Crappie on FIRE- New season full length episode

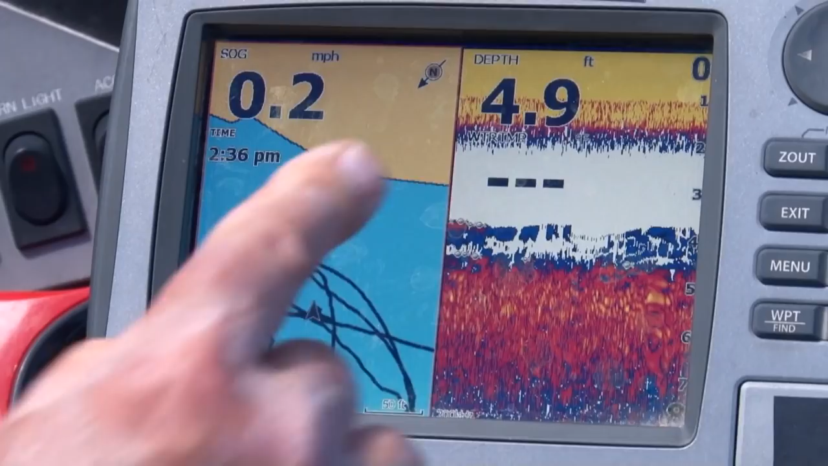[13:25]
On screen: depth 4.9 ft, speed 0.2 mph
are the crappie on the bottom schools it's going through on top of that weed okay once in a while you see them also come right up all through
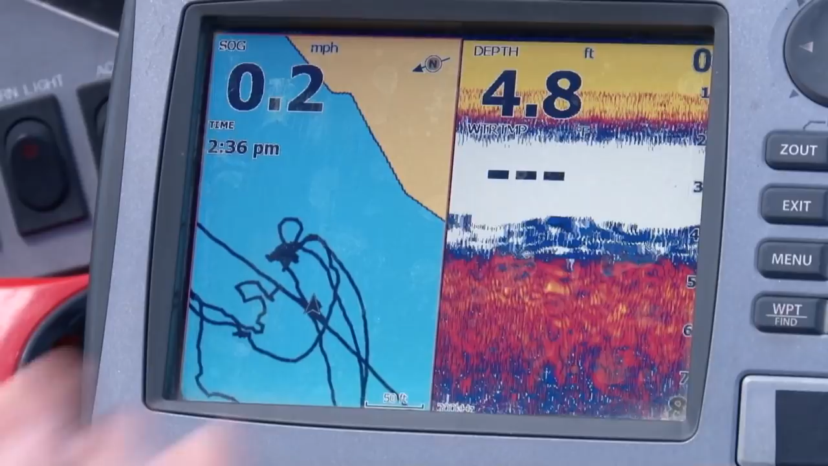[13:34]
On screen: depth 4.8 ft
here so we're just making casts in front of the boat around the boat and just once in a while see how it keeps changing those are fish moving through this little ball neck area from